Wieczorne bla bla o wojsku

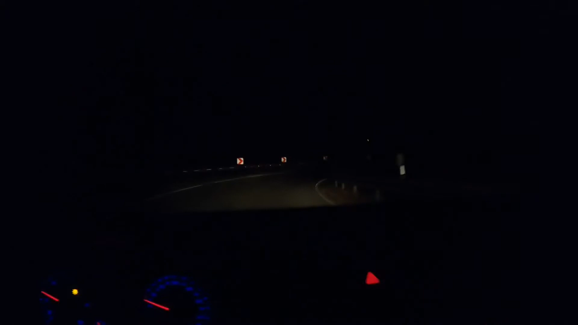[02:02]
No i cisniemy do tego, do grillmajstra. Jest, teraz jest 3 stopnie, przed chwilą było 2.5, a oni my będą wyglądać w jakimś ociepleniu klimatycznym, kurde.
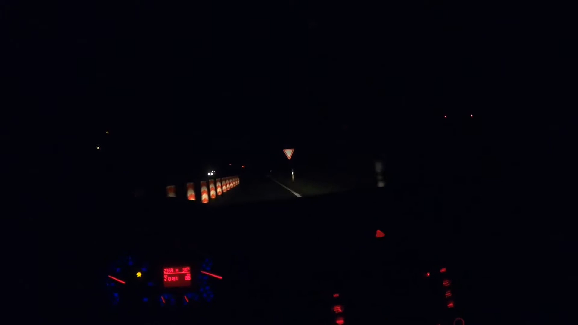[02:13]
Jak na niemieckie warunki, to naprawdę jest, kurde, zimno, powiem wam, bo tu dopiero tak nie widać, nie będzie mnie widać, ja wiem o tym, ale sorry.
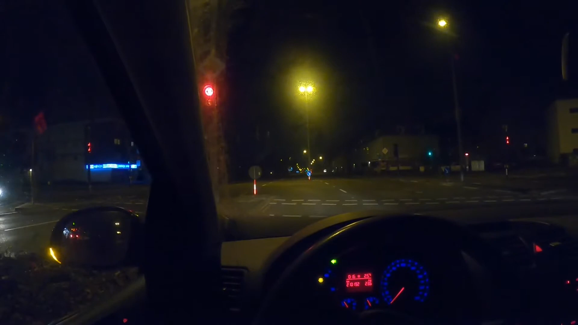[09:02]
Želone. Želone. Tym razem się tu stana, na tym parkingu przy Rywy.
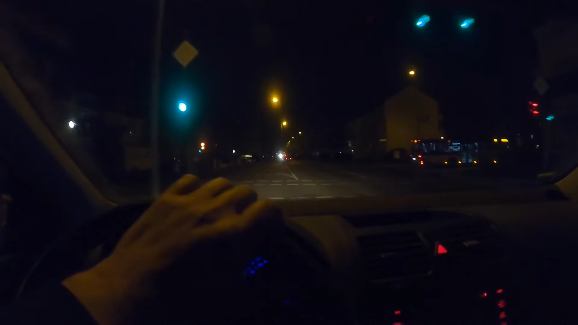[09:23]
Ale jeszcze po drodze trzeba, w ciemnym trzeba, kurde tam.
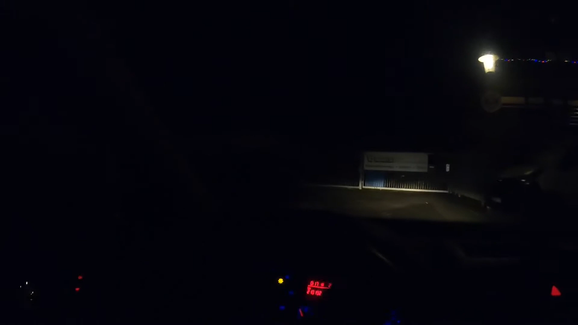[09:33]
Rewy, czyli peny, nie? Bo to jest grupa Rewy.
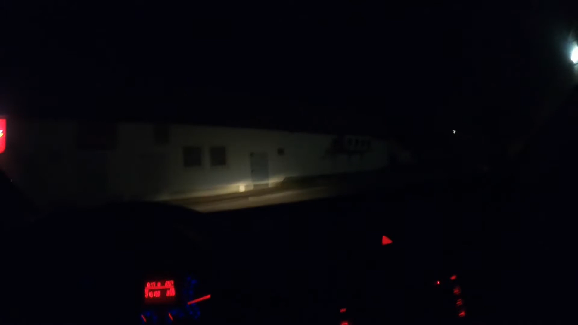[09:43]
Muszę tam gdzieś, kurde, jeszcze tam upuścić, kurde, z tego skrzyża. A tu się jedzie na frontplac, kurde, na ten. Na złomowisko, kurde. To małem naturalnie zamknięte, ale to nie szkodzi.